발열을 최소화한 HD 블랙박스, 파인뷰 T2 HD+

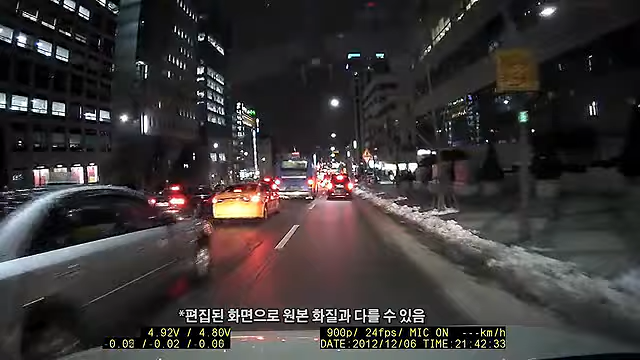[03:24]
파인뷰티2 HD 플러스의 야간 화질은 예전 묻지마 실험실에서 살펴봤던 풀 HD 블랙박스인 파인뷰 CR300 HD 보다는 뛰어나 보였습니다. 이 정도면 야간 화질도 크게 문제없다고 판단이 되네요.